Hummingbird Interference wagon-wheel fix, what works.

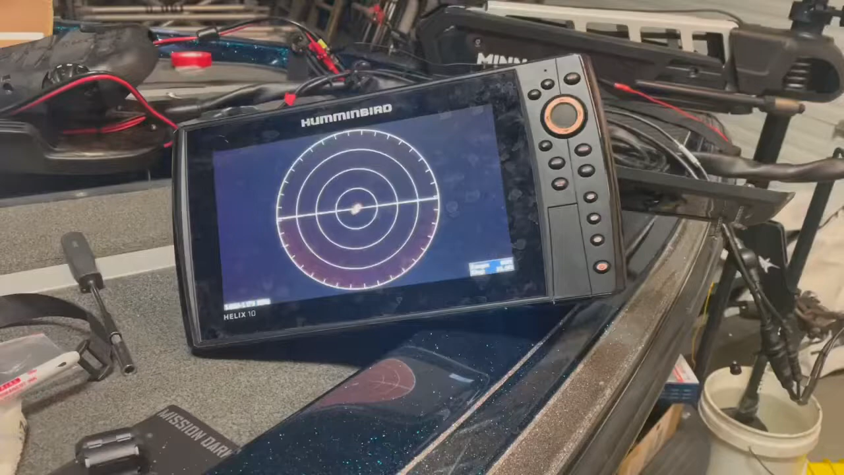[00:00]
okay here's what i've learned so far which is very little but i want to show you
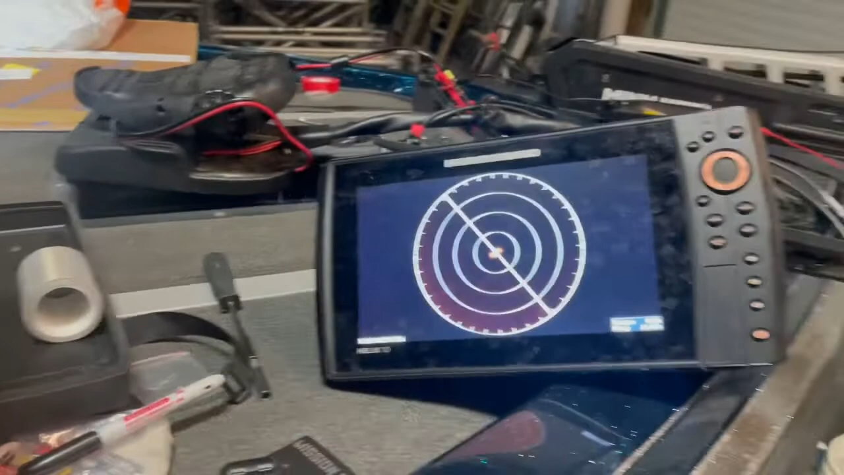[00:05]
all the things that i've tried when i get interference is when this cable is wrapped around this
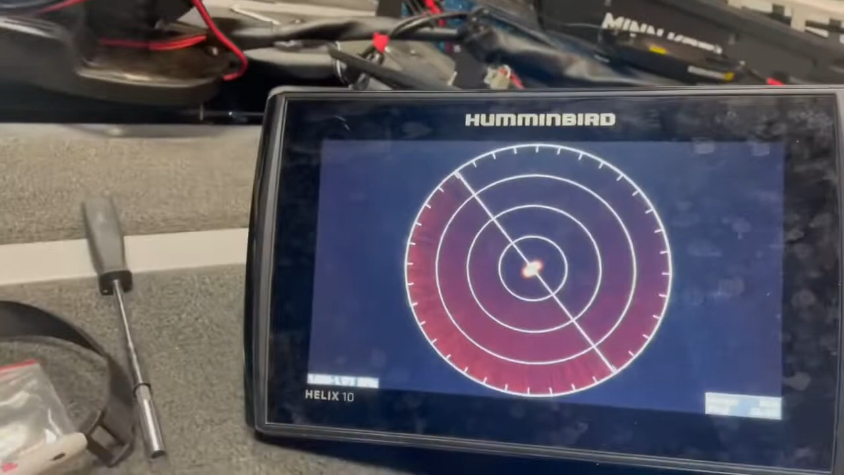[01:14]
at all of course i'd like to have nothing uh what i have found works um
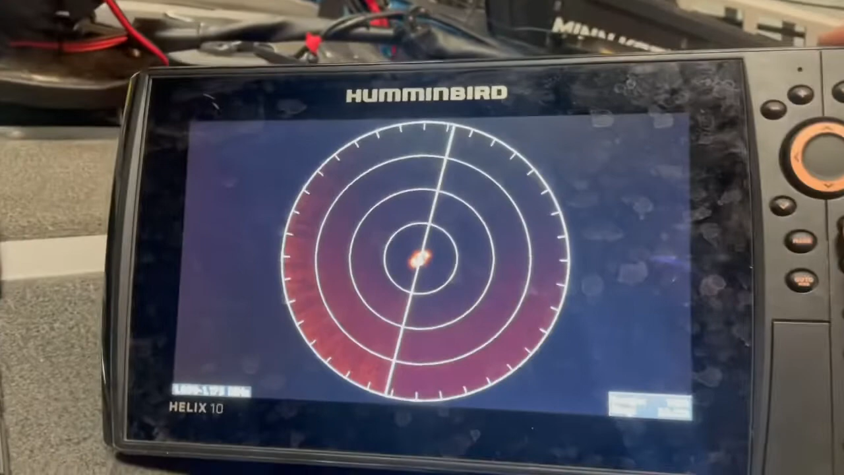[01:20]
maybe i'll show you the settings later um if you turn it all the way up to 100 it really
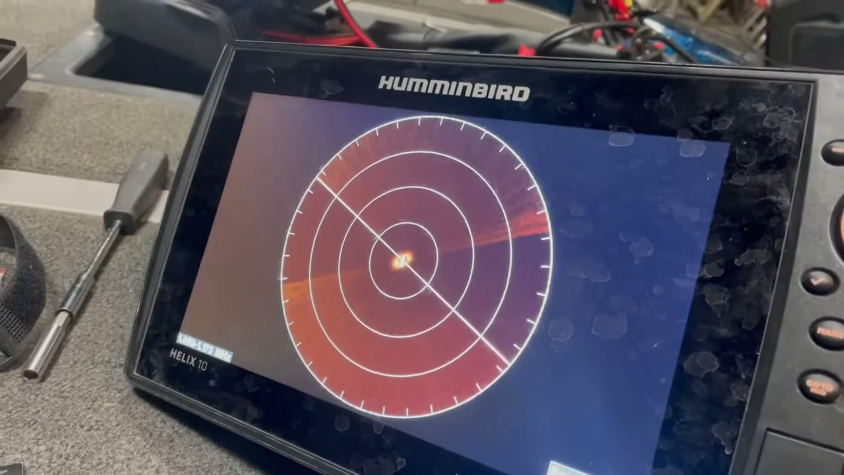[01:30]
doesn't have any interference but if you drop it down to as little as 90
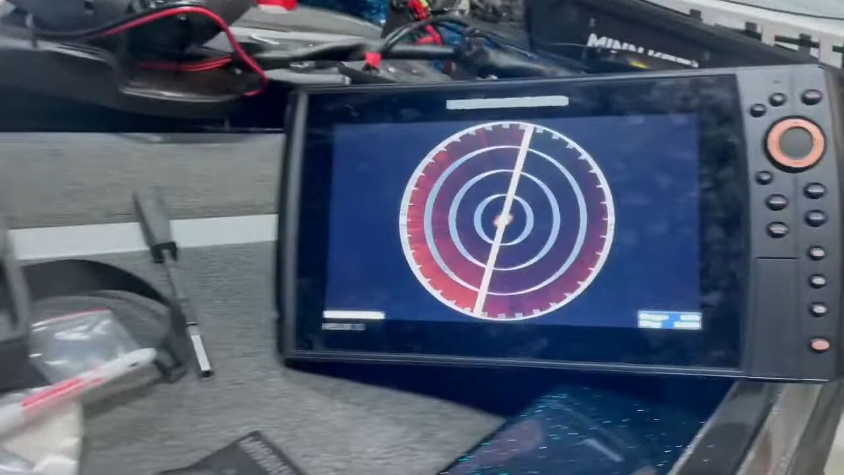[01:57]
just running at 30 you can see the interference is back um i've got all these rings running my wire i've
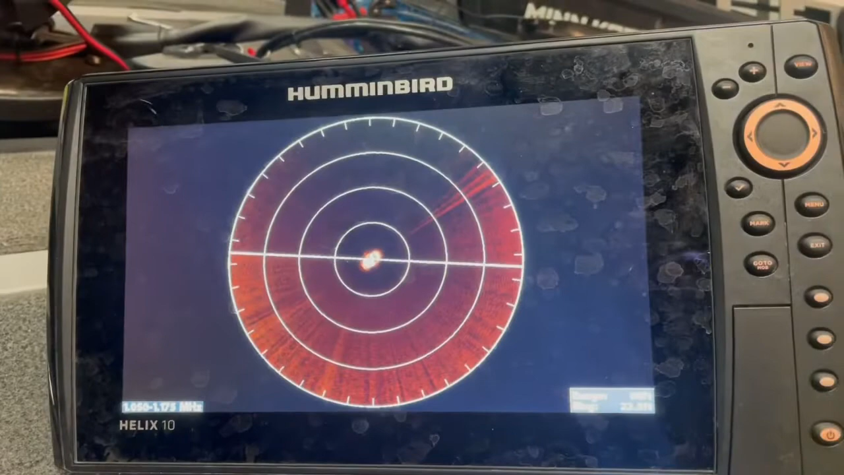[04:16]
so our interference is back um if you go into your menu first things first you
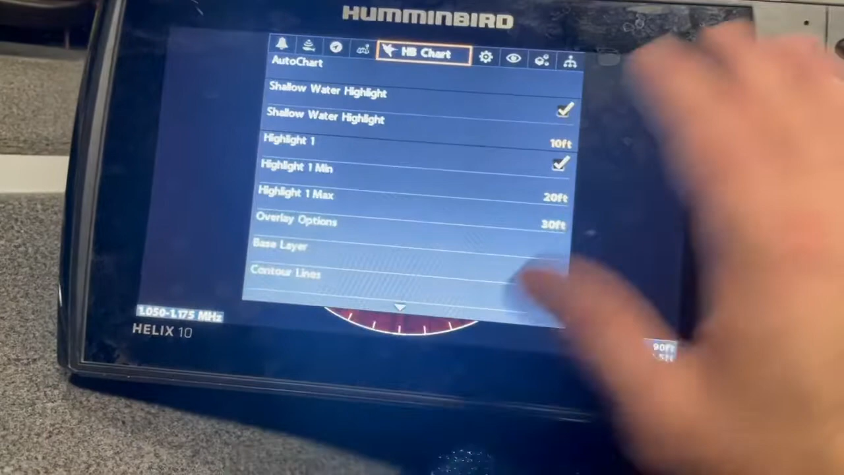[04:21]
know double hit menu so you get to this page go over to settings your user
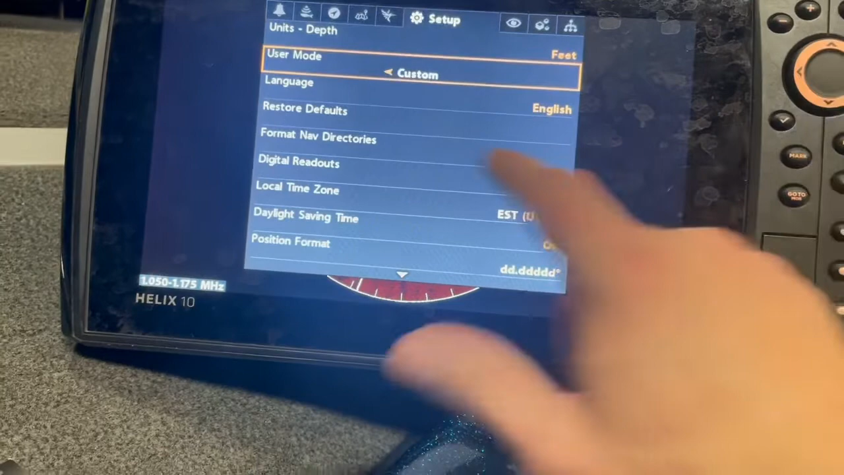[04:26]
mode you got to take it off of custom and go to angler mode then you can come back up and go over to your
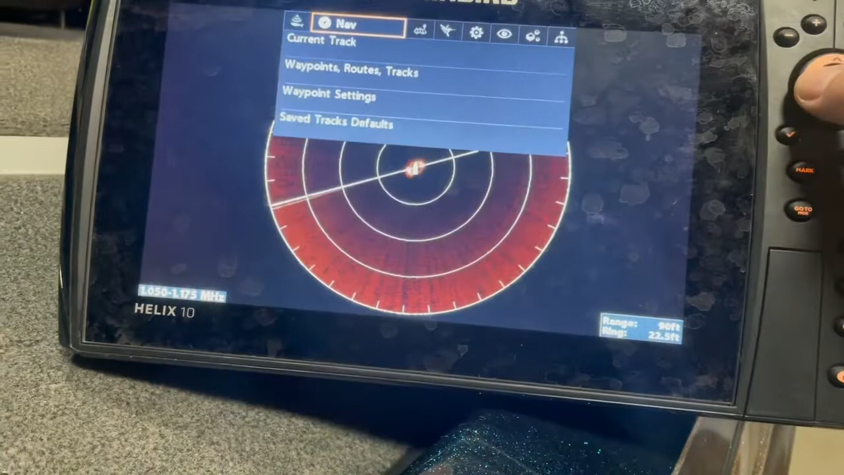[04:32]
sonar did i do that wrong
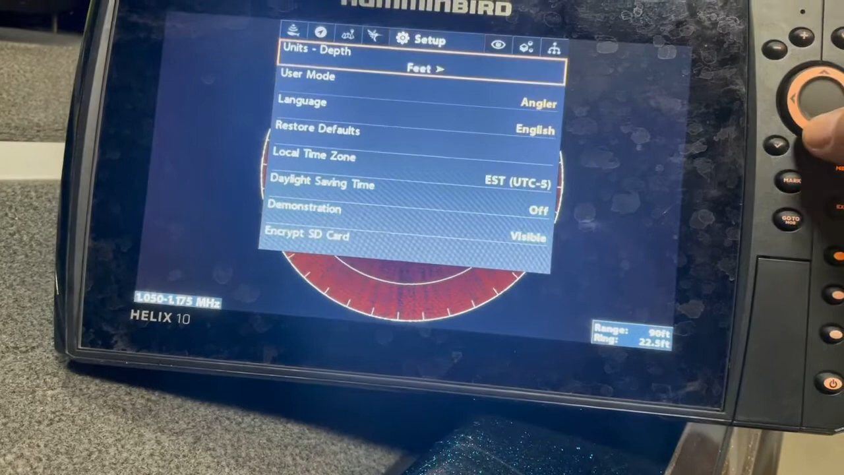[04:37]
oops you want to take it off angler mode and put it to custom now it allows
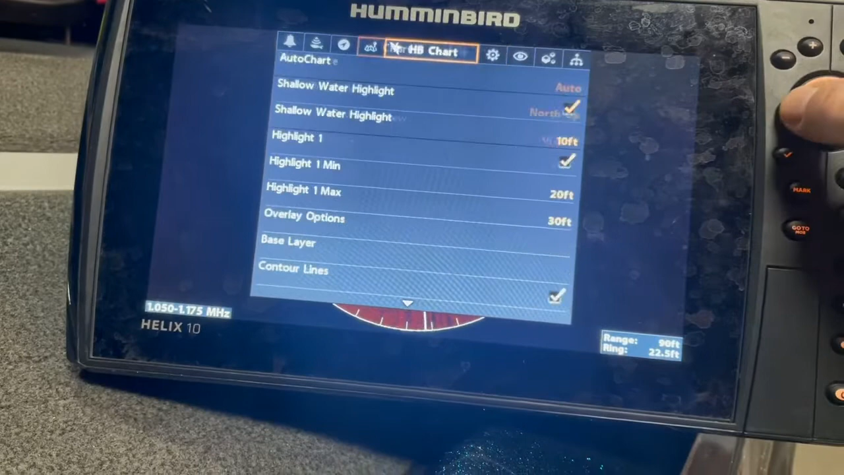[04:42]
you to go to your sonar you can go down here and change your noise filter this did nothing for me
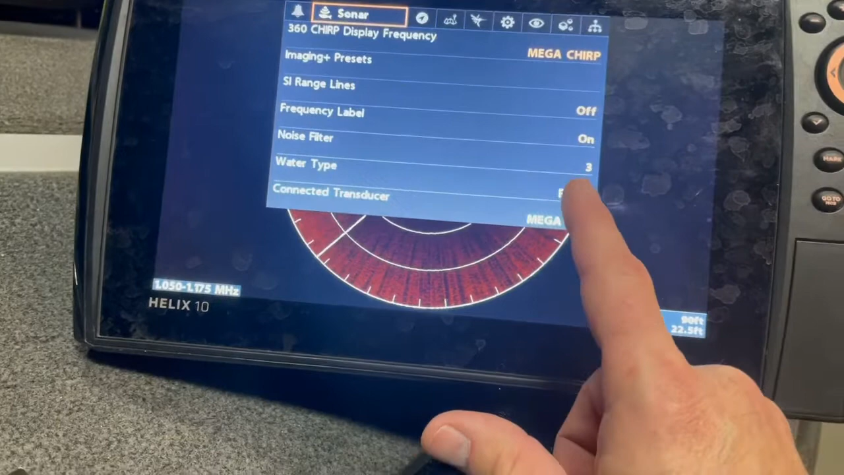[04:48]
three maybe was a little better but uh what did work for me
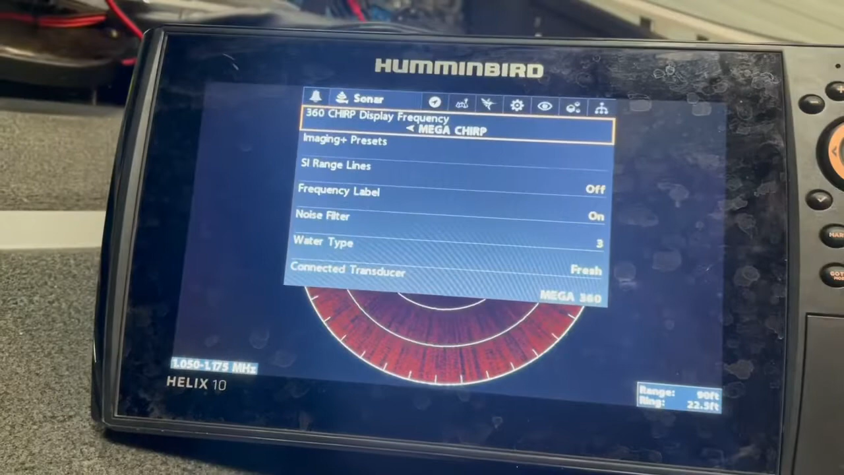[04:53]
this is this is dumb but you change off mega and you put on the 455
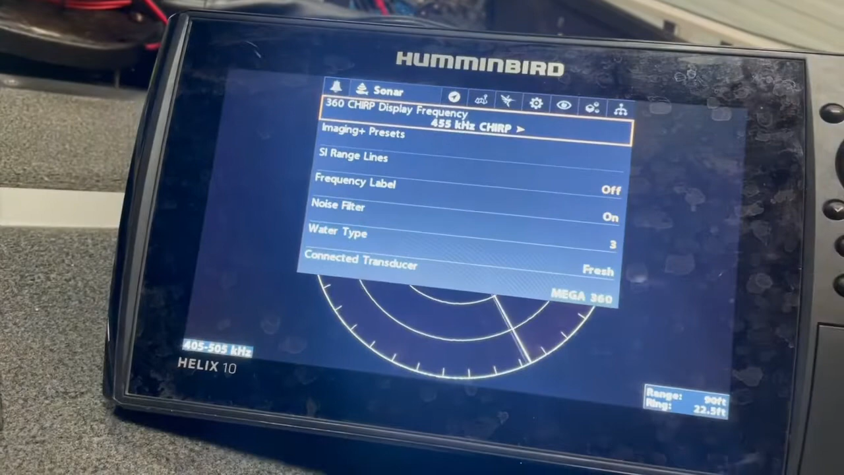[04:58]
kilohertz and look at that i mean there's no
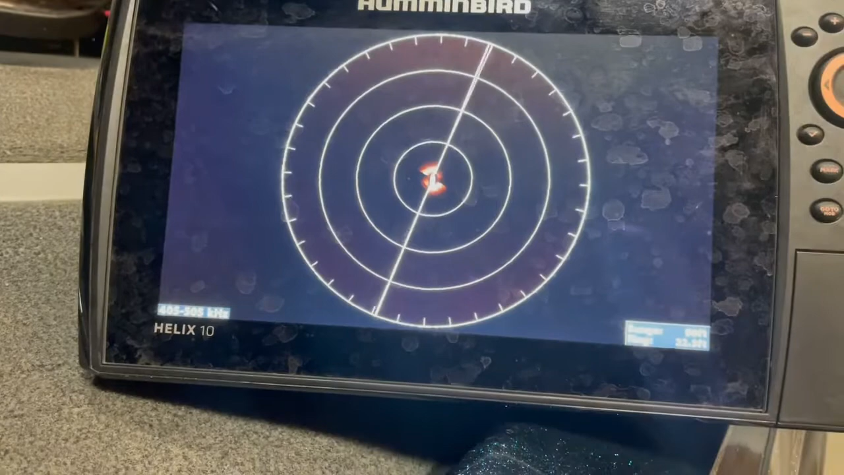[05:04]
interference there none but like i said before i feel like i'm losing some type of uh
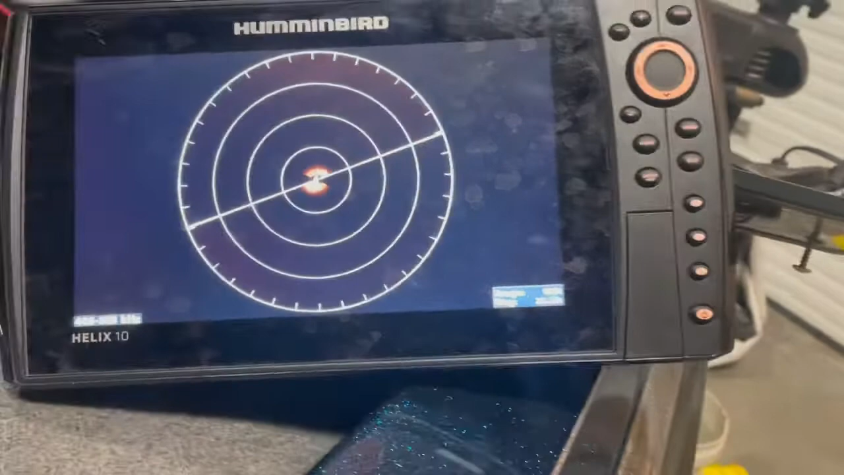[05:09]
ability when i use a a less fancy name of 455 kilohertz so when i go back
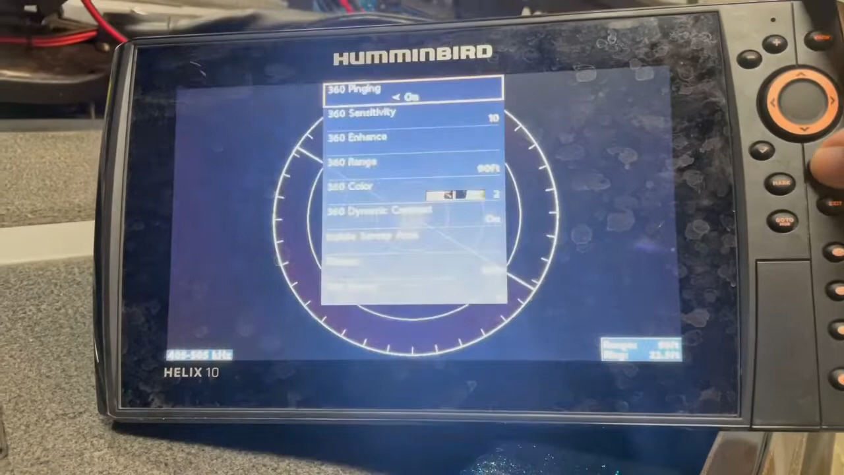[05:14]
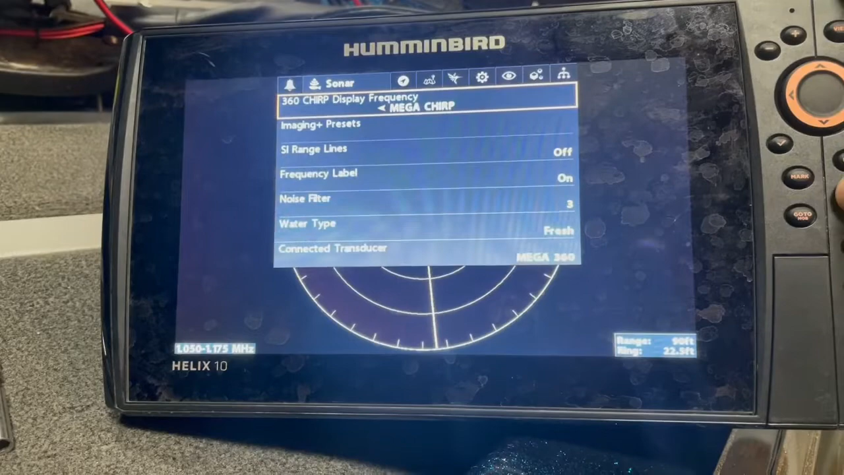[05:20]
to the mega chirp it's gone there's no interference and i still have